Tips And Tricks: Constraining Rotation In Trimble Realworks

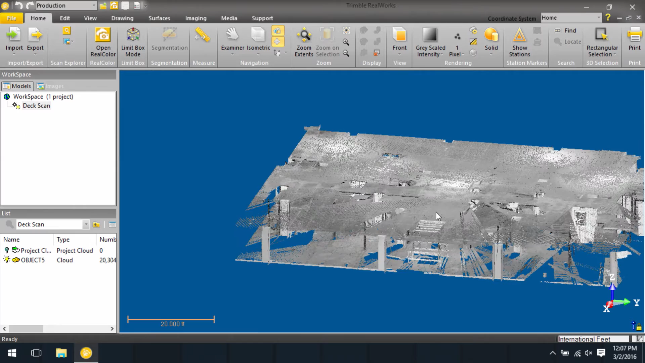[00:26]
However, sometimes it might be useful to not orbit in every direction.
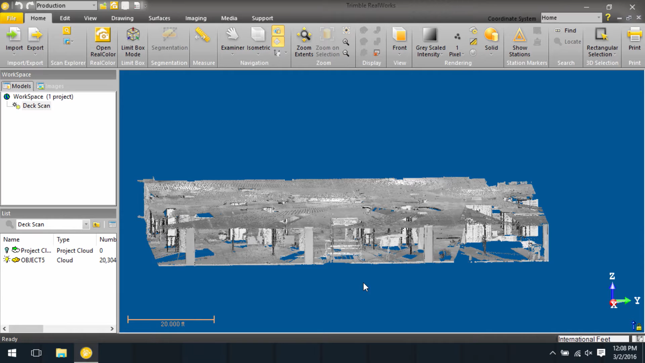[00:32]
Trimble RealWorks has a neat little tool that if you bring your cursor, your mouse, all the way to the bottom, you'll notice the icon changes. Now, if I click and rotate,
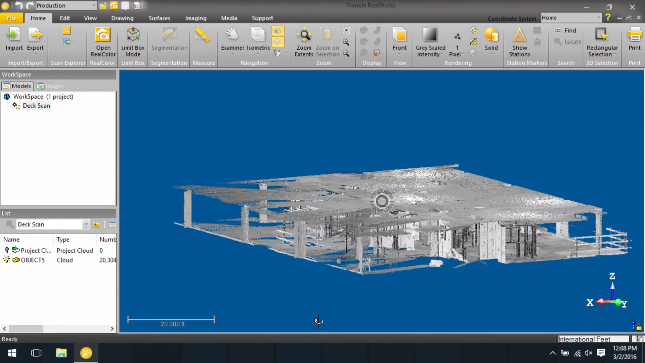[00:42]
you'll see it actually confines the rotation around the vertical axis, even if I move my cursor up and down on the screen.
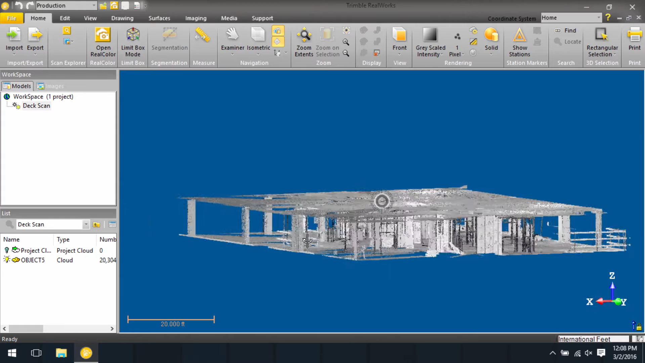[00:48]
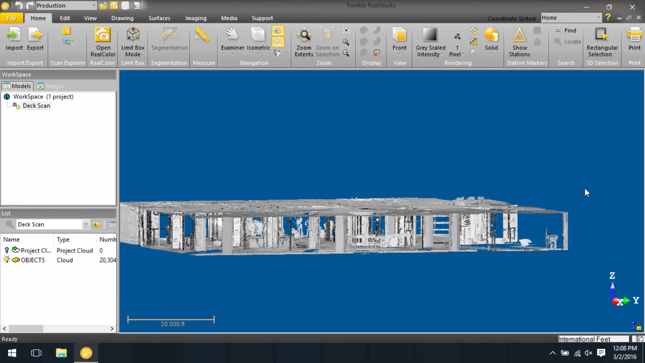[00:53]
Likewise, I can move over to the side, and from there, click, and I can drag up and down to rotate my point cloud about the horizontal axis.
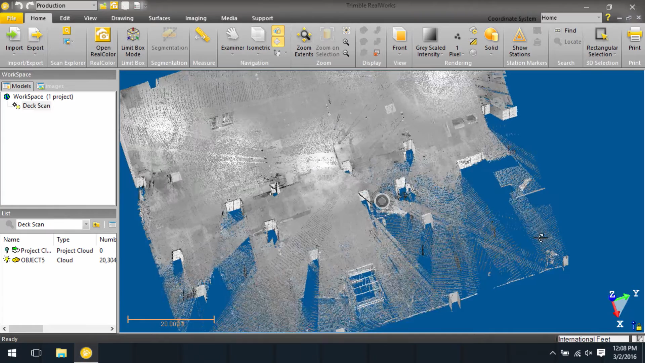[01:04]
Again, confined to that axis rotation, even if I move my cursor left and right. For more tips and tricks, be sure to check out our YouTube channel.